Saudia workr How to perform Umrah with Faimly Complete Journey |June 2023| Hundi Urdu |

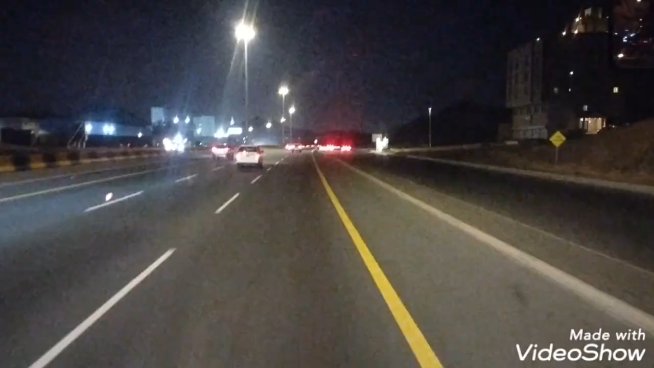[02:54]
جی الحمدللہ ہم اس ٹیم الحرم شریف مکہ مکرمہ کے اندر انٹری ہو چکی ہے ابھی آپ کو اوپر دیکھیں
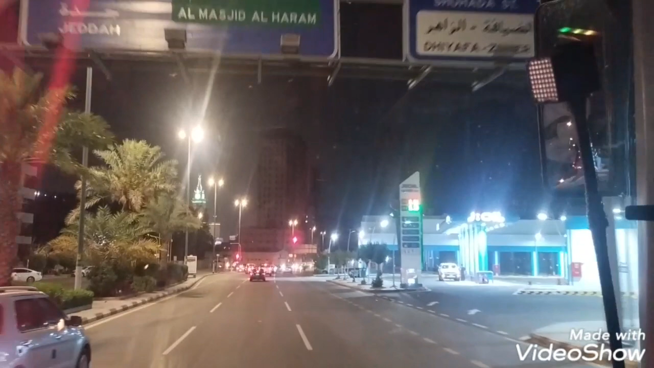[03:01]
مسجد الحرام کا بورڈ بھی آپ کو نظر آیا ہے اور آپ سامنے بالکل غور سے دیکھیں ابھی آپ کو سامنے دیکھیں گے تو ٹاور نظر آ رہا ہے وہ سامنے جو کہ سبز رنگ
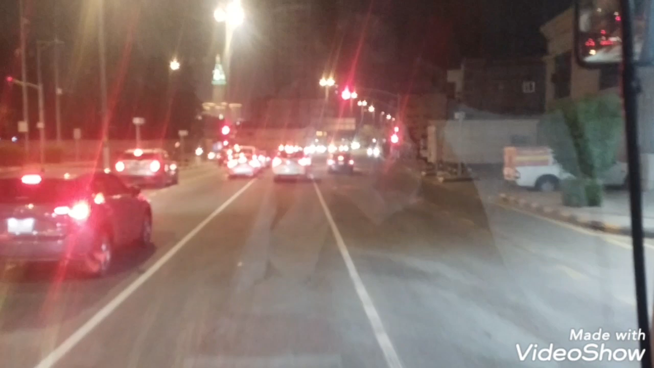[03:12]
کا یہ حرم کعبہ شریف کا ایریا ہے اور الحمدللہ ہم خیر خرید سے چار گھنٹے کا سفر مکمل کر کے پہنچ چکے ہیں اور ابھی اشارے پہ گاڑی رکی ہے اور ہم پہنچ کر میں آپ کو بتاتا ہوں حرم کعبہ